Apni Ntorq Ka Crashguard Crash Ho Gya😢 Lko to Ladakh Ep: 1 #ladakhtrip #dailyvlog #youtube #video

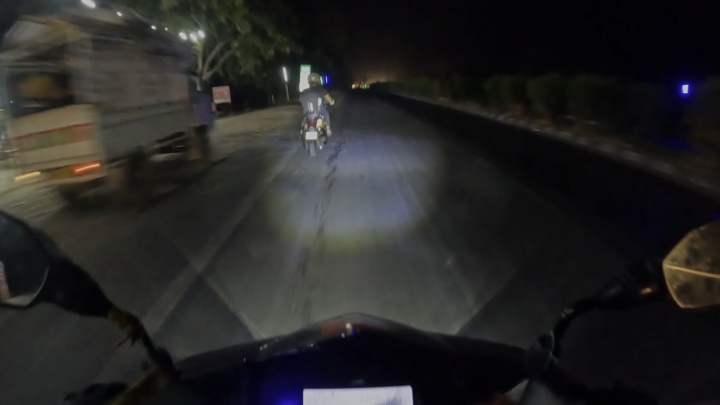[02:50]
सो फाइनली गाइस हम आ चुके हैं हाईवे पे, और बाकी हम लोग स्पीड मेंटेन करते हुए चल रहे हैं, 50, 40, 60 इतने पे ही चल रहे हैं।
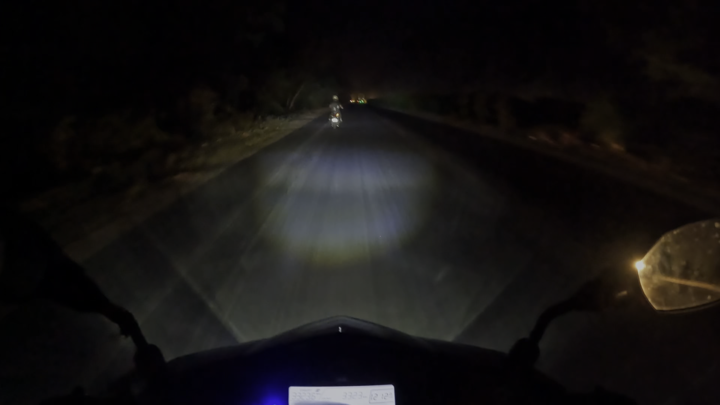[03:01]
बाकी अब यहाँ से सीतापुर रह गया आपका 70 किलोमीटर, हम लोग 30 किलोमीटर आगे कवर कर चुके हैं। और इसकी लाइट का फोकस बहुत ही प्यारा जो मैंने लगवाया था, आप देख सकते हो।